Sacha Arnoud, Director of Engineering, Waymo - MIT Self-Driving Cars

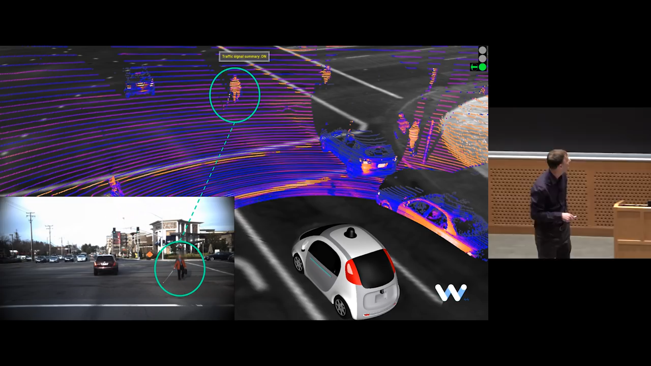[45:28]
that we encountered is you get to an intersection and you have a visually impaired person that's jaywalking on the intersection and you obviously need to understand all of that to know that you need to yield to that person pretty clearly so
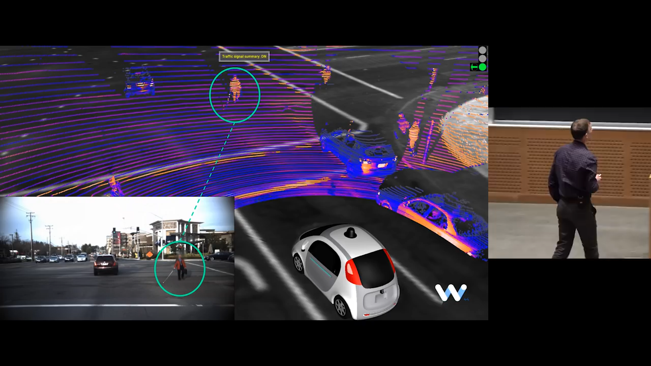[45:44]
person on the road maybe you should yield to it to him not that easy so for instance here so there is actually I don't I don't I don't know if it's a real person or a mannequin or something right so but here we go something that frankly really looks like a pedestrian that you should probably classify as a pedestrian but lying on the bed of a pickup truck
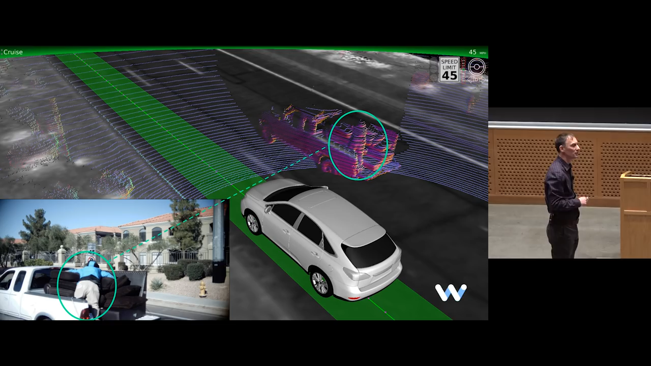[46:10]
so and obviously you shouldn't yield to that person right because if you were to and yielding to a pedestrian he's hitting the brakes pretty hard right with the risk of a rear collision so obviously you need to understand that that person is traveling with a truck and he's not actually on the road and it's okay to not yield to him